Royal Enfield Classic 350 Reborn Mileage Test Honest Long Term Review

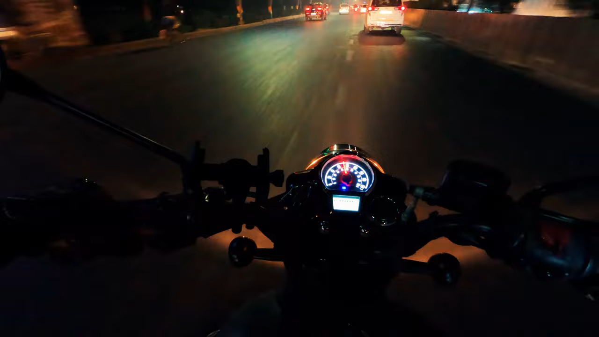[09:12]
मैंने बाइक बहुत ट्राफिक में भी चलाई है तो गाइस मैं पेट्रोल पंपे पहुत चुका हूं लगभग और अब तक जो बाइक मेरी चल चुकी है वो है 49.7 किलो मेटर मतलब अल्मोस्स 50 किलो मेटर्स